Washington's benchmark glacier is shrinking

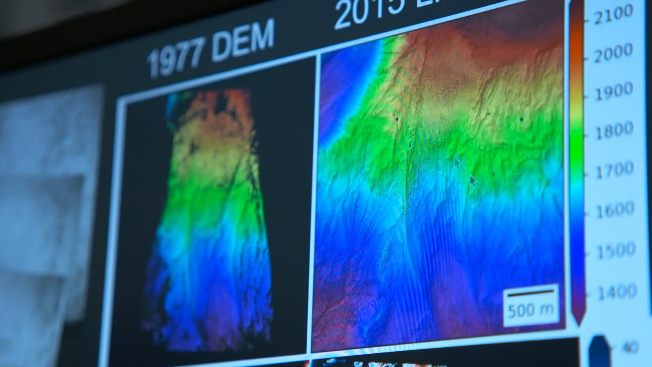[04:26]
He can now even measure snow levels from old photos taken from airplanes. We call this the digital glacier time machine.